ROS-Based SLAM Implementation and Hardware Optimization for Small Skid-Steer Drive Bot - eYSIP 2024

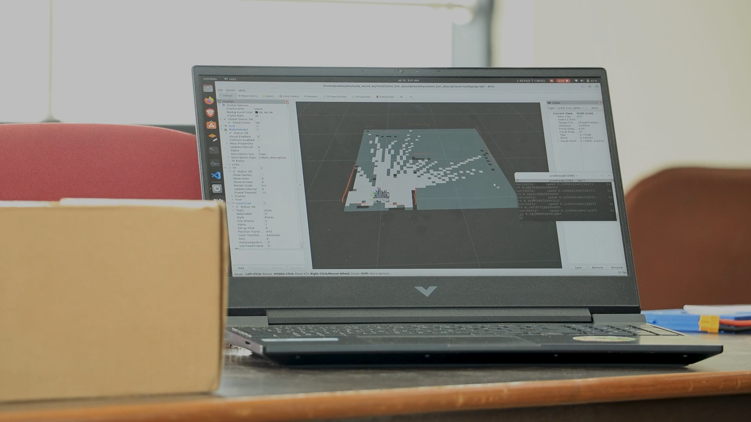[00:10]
For localization we are using encoder motor and for mapping we are using lidar. You can see we are using the standard ROS navigation stack.